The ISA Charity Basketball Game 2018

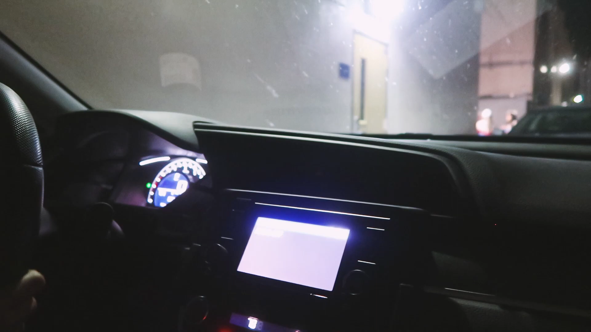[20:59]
Wait, how do I'm scared because there's lots of people and we don't want to hit them.
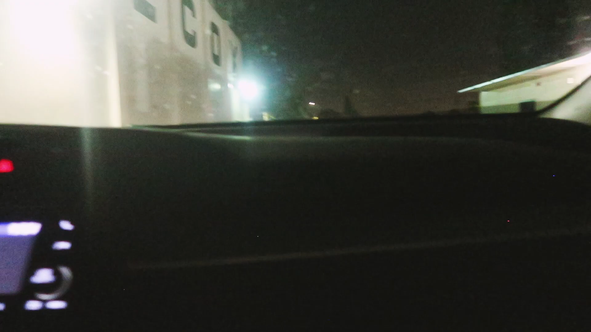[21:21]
Goodbye. Here we come. You better watch out. Here we come. I don't think there's too many people out here.